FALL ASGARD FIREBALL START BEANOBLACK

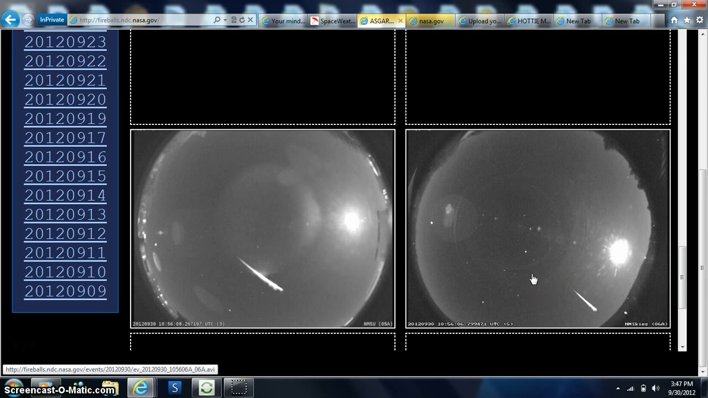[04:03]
And as we say basically more than likely whatever it is up by the sun or we're just getting the sun's shadow which we really shouldn't be here on earth as you can see that. And we also asteroid belts that basically they've said is a long ways away from us. But we can see them very easily can we not. Alright. So that was the data on the length of that one away from earth. And right now I just did not get what I want.
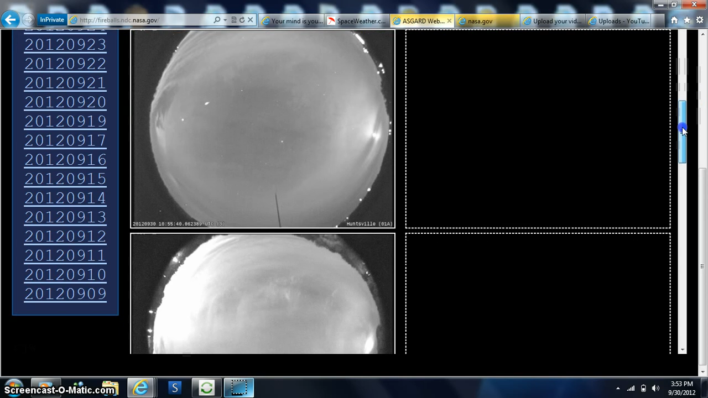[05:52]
But what's impressive it shows up down here on Earth. You can see it in the nighttime sky. But that damn far AU out which is a hell far out is 21 AU.
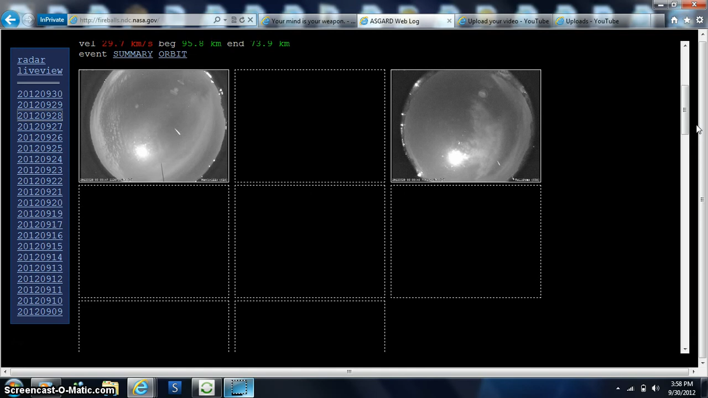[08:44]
So let's see what we got for data on these here. Let me blow these objects up. So here we are blowing up. And this is the last object that came by.
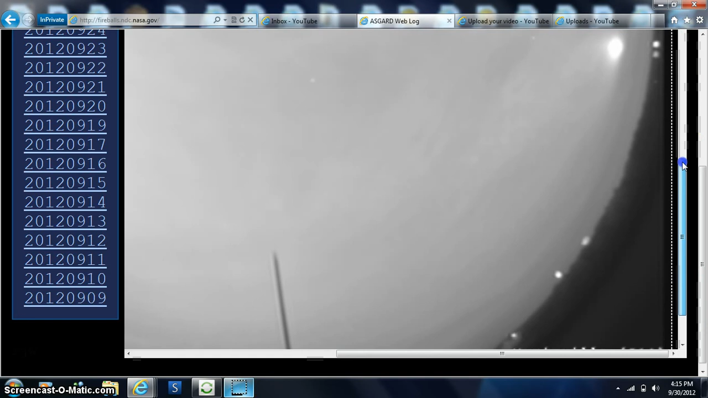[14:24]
Because more than likely. That's the moon disappearing. And. I believe.